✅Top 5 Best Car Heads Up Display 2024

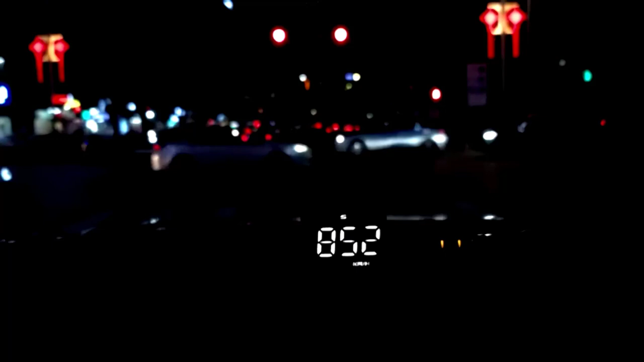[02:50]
Compatible with all vehicles, this HUD's perfect for any driver who wants to keep an eye on their speed, engine data, and more without constantly staring down at the dash.